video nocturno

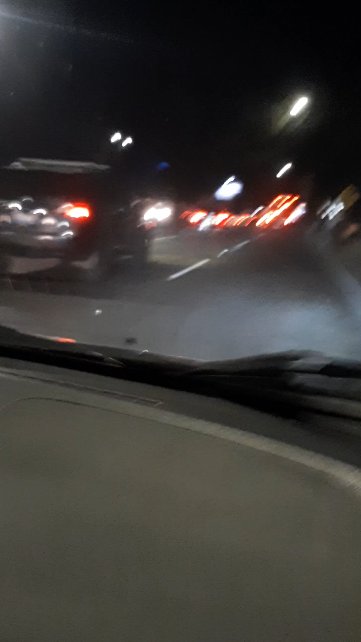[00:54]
la Universidad de San Juan A ver si podemos ver la selva de Guadalupo. No se alcanza a ver nada. Ya vamos a cruzar para Merliot. Y el redondón y subimos para Merliot.
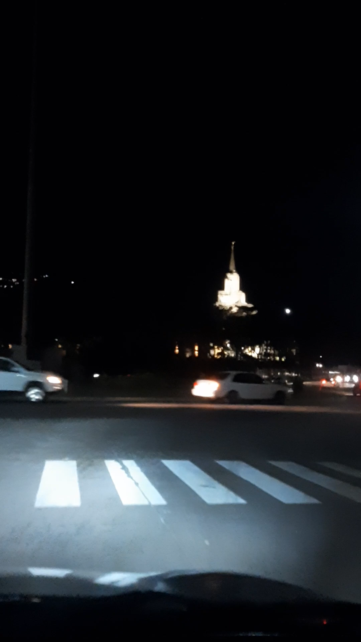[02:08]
Ahí está la iglesia de los mormones donde está el angelito en la punta.
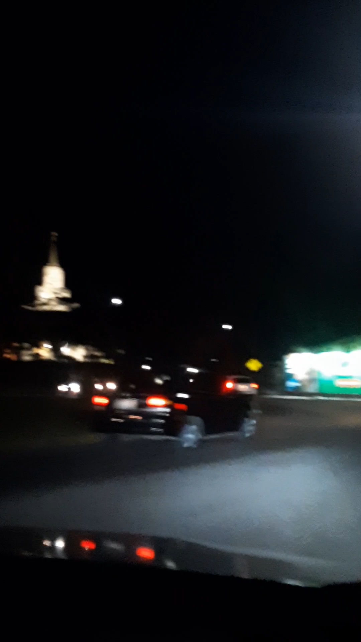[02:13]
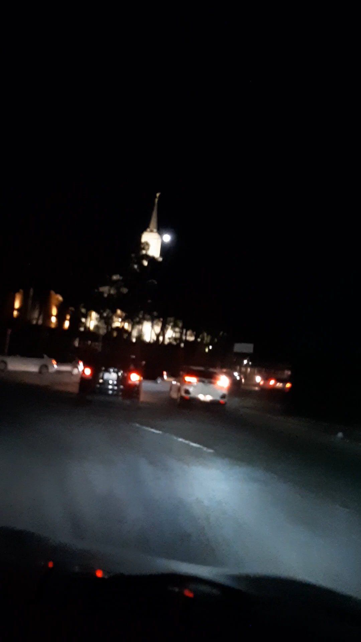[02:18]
Aquí vamos, hay unas residenciales aquí dos bonitas que han hecho. Puerto del alma. Aquí está el edificio Cholo.